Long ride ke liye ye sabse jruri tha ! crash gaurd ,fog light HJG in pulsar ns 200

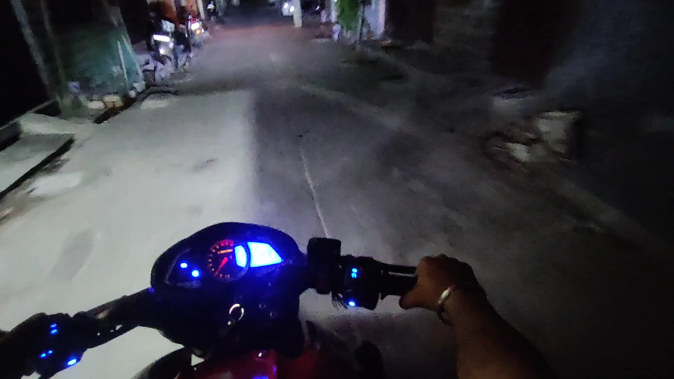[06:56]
आई यह नाइट आई की परफॉर्मेंस अगाइस अब नाइट आई ओन है
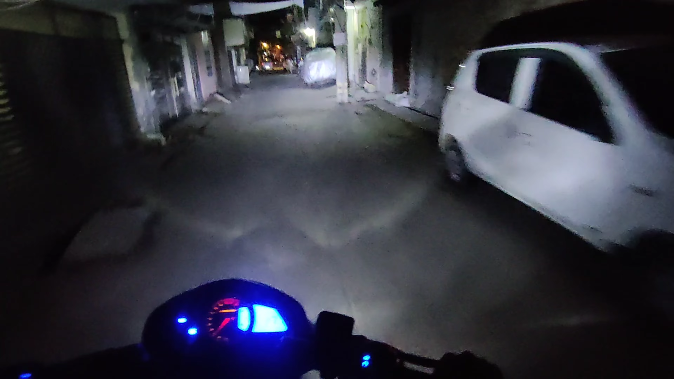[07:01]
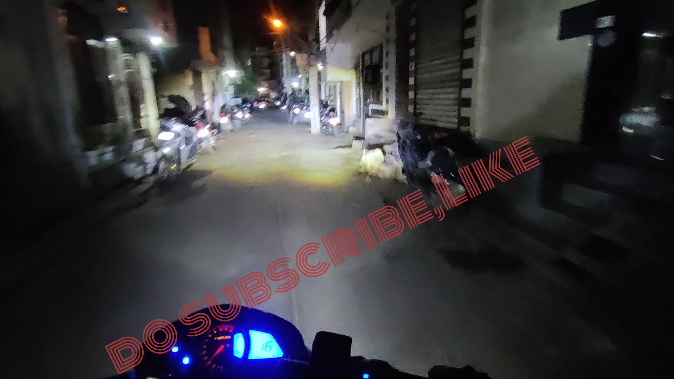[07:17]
बगला परफॉर्मेंस अच्छह लग रहा है न आईट
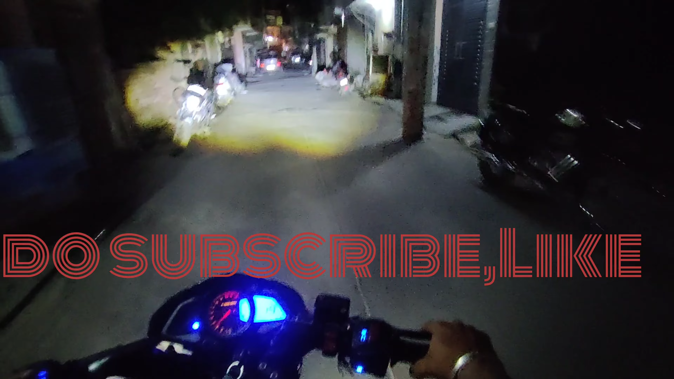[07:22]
आई बंद करना है यह कंदीसन